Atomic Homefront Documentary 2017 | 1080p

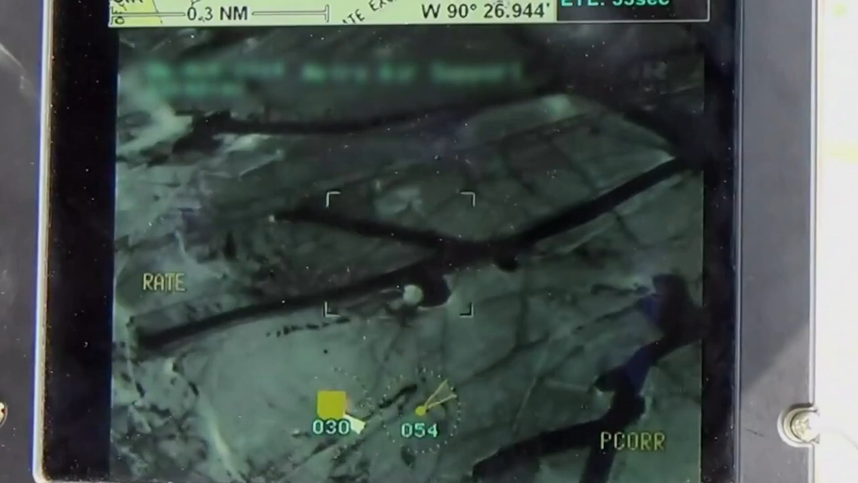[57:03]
There's indications that the fire is now moving through the neck area.
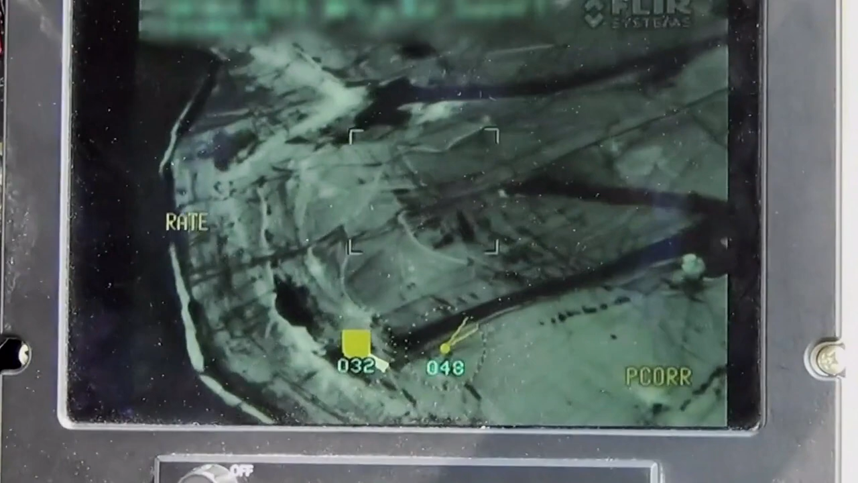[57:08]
It's closer today to the radioactive material than it's ever been. They say 1,000 feet.